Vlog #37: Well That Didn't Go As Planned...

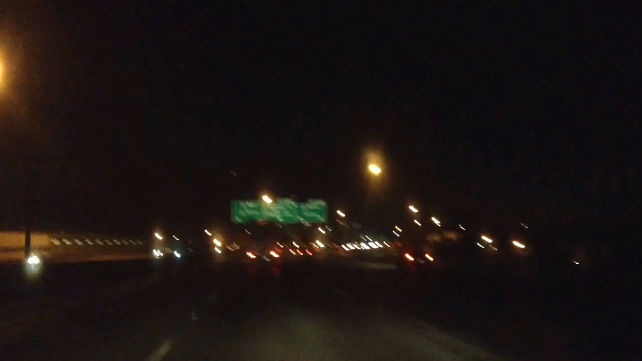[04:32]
Left onto I-7. Where are we? Indy doesn't have buildings like that, does it? That's so freaking cool. You didn't really see it on here.
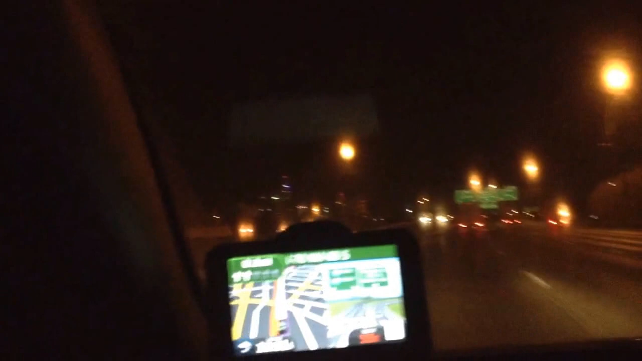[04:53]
That makes me sad. Have you ever been to a big city? No. Jesus Christ. I've never have. That's like, what a big city looks like. Look at all the billboards. Oh, look. Ooh, 3 miles. I can get gas. Yes. Yes. All those little white triangles. Fucking rectangles. Those are billboards. There's that of them. I don't have any car buddies. Zach. What? I don't have any car buddies. Sorry. You need a car buddy. Oh. We're somewhere in Illinois. I don't know where.
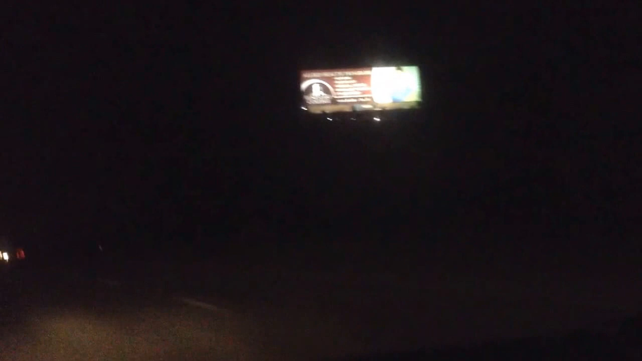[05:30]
Oh, you can see that one. Oh, Jesus. Hey, stay on the road. I'm trying. Car buddy, look. Hello. This guy's like, I'm getting the fuck out of here. Too many billboards. Too many billboards.